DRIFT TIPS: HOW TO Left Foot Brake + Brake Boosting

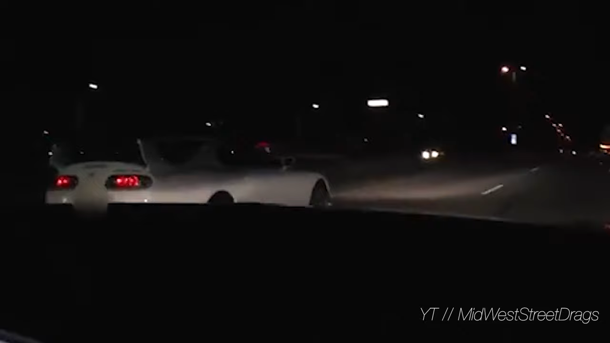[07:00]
And they're actually starting this race while rolling. And they'll do the countdown, 3, 2, 1, go. But before the countdown even ends, these guys with laggy turbos will be full throttle and actually holding
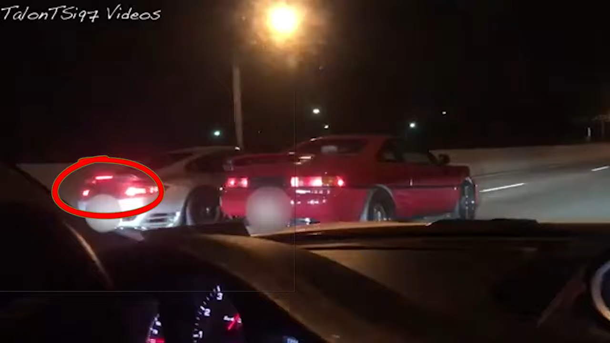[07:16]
the car at 60 miles per hour with the foot brake. So they've got both feet on the pedals.
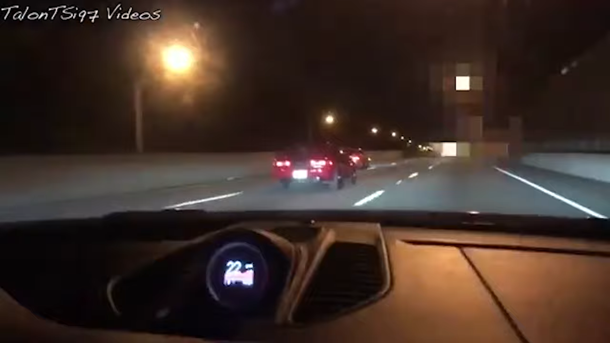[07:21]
And why they're doing this is because with a laggy turbo, you don't get all of your power as soon as you put the foot down. You have to wait for the turbo to spool up.